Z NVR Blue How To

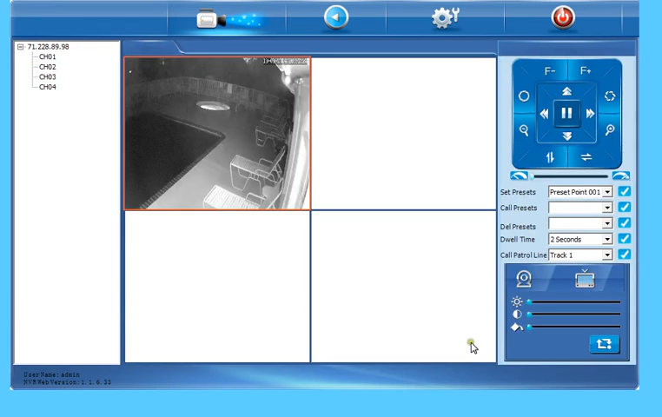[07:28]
Once you click OK, then the screen's going to load. Notice that one of these is loading a little bit slower.
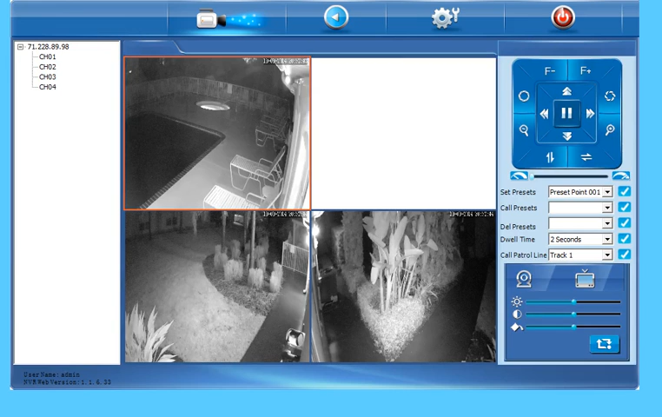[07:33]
Now, this is nighttime for this site here. So we see a lot of nighttime video here. And what we see here is it's raining right now in this neighborhood. So we're seeing kind of like flashes go by there. And some of this is probably bugs also. It could be bugs because bugs likes the infrared light. So the way that you control this, up at the top here, this is live video, which is this page that we're on here.
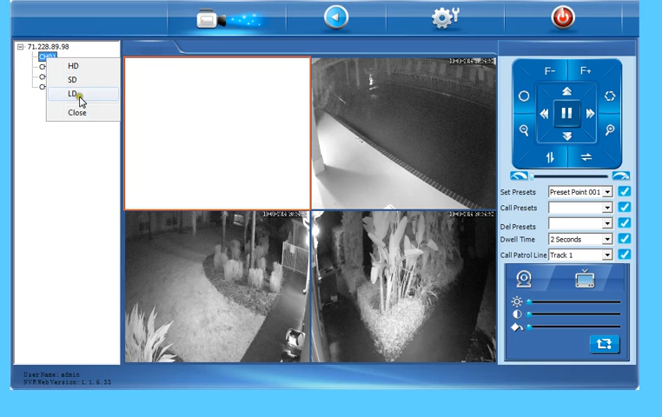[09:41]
Now, if you have real low bandwidth, if you can get them to load, but you notice that the video is very, very slow and jittery, you can close them out and come over here and choose one of these lower video qualities, okay? For me, I'm not having any trouble, so I'm going to choose high def, and then that window's going to load back in. If I double-click on one of these windows, then it's going to open up, and it's going to show me the full screen. There, oops, you know what? I just realized is that that screen actually goes bigger than what you can see, because I have the recording window for this recording, smaller than that. But when you double-click on the window, it's actually going to fill the entire screen up on your computer, and that's how you can see that.
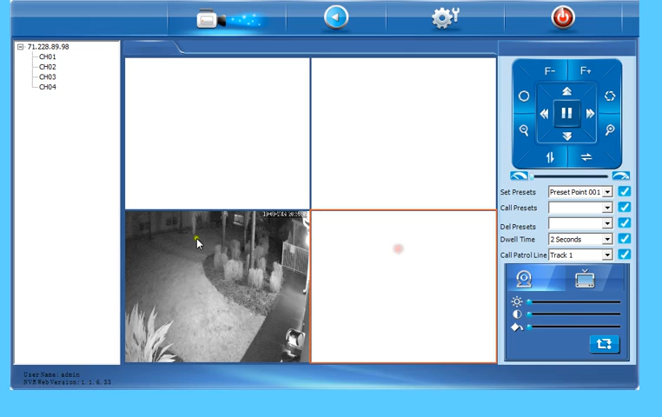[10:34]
These are for pan, tilt, and zoom settings, so there's no reason to play with this over here. So I'm going to go through, and I'm going to close all the video. I'm right-clicking, and I'm clicking close. Excuse me. Now we're going to go up here to play.